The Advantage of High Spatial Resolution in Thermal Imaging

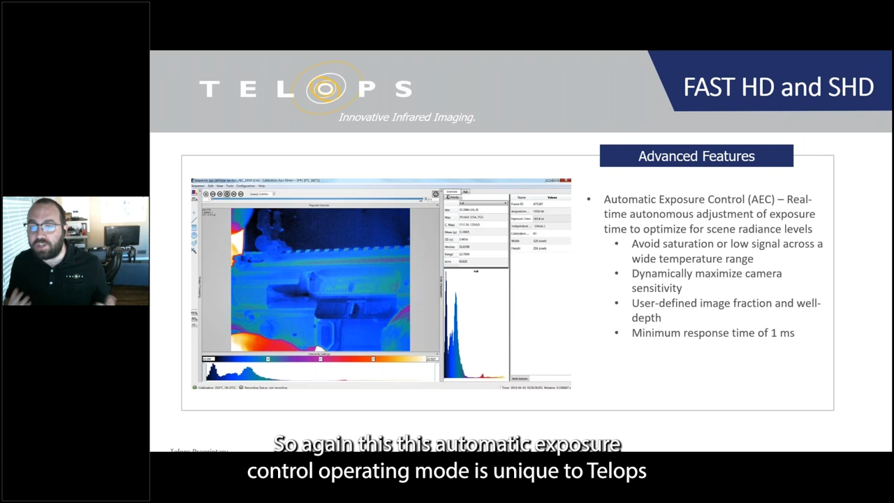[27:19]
and it's made possible by our calibration, which allows us to adjust the exposure time without impacting the radiometric performance.
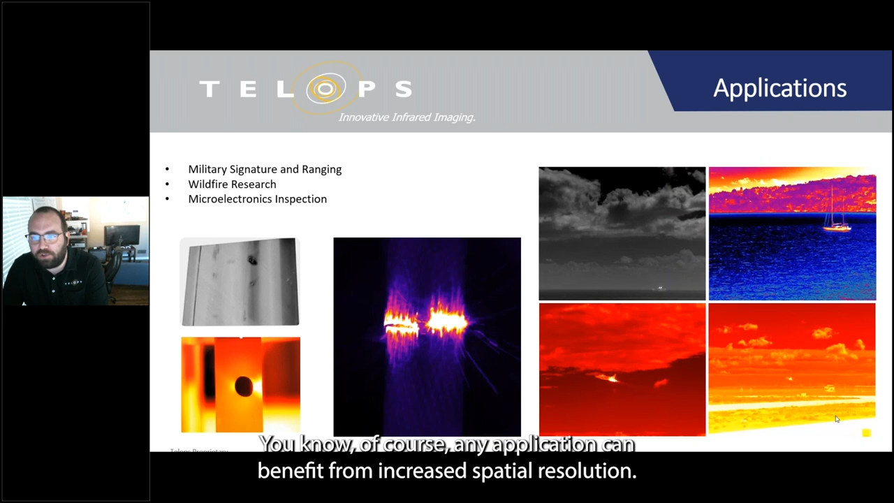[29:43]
But the next couple of slides, I'm going to highlight a few examples that we think are, you know, particularly well suited for these high spatial resolution measurements.
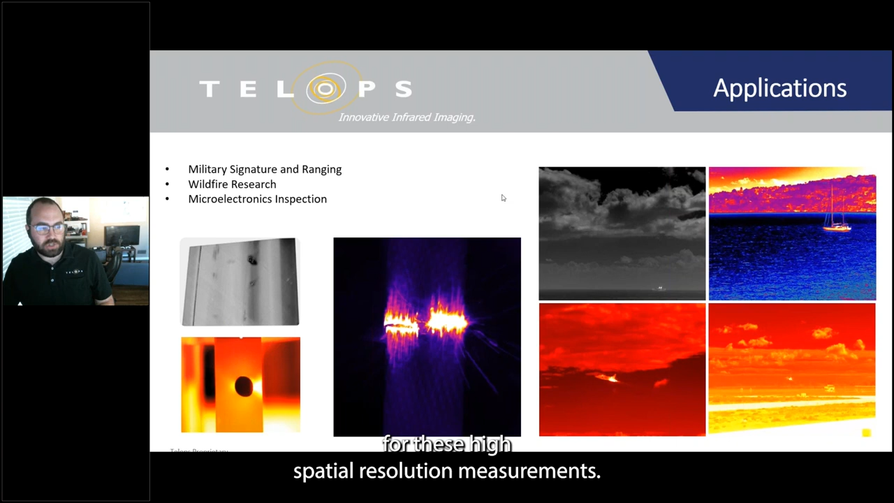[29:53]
So the first application up here is military signature and ranging. So the goal here is to characterize the infrared signature of a target against a wide variety of backgrounds and under a wide variety of environmental and operational conditions. You know, as you would imagine, a major focus of these measurements is the acquisition of the infrared signature of land, air, and sea craft, as you can see here in these images on the bottom.
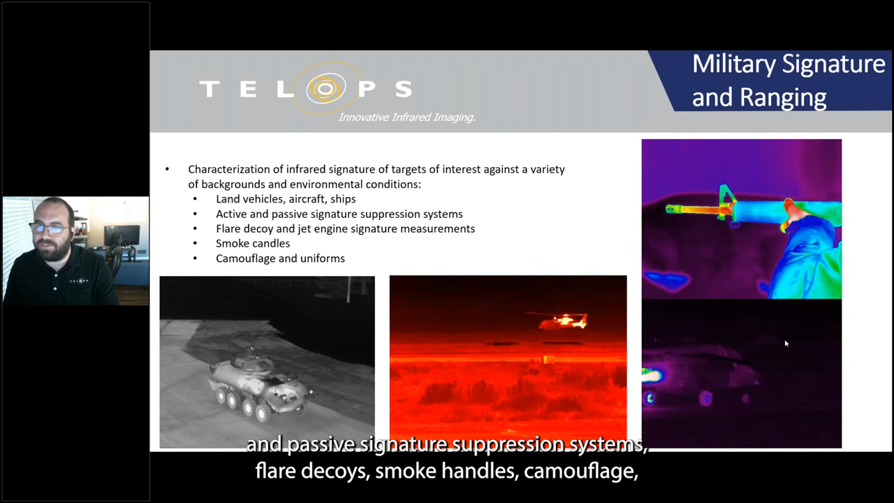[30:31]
You know, we've got additional targets of interest for signature measurements, things like active and passive signature suppression systems, flare decoys, smoke candles, camouflage, even the muzzle flash from a variety of small and large arms.
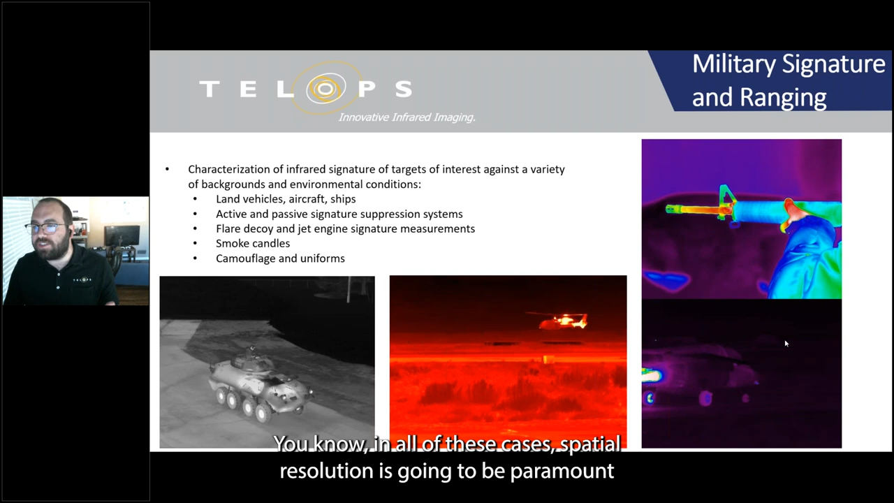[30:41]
You know, in all of these cases, spatial resolution is going to be paramount to, you know, ensuring that we get an accurate and detailed representation of the infrared signature of that target that we're looking at.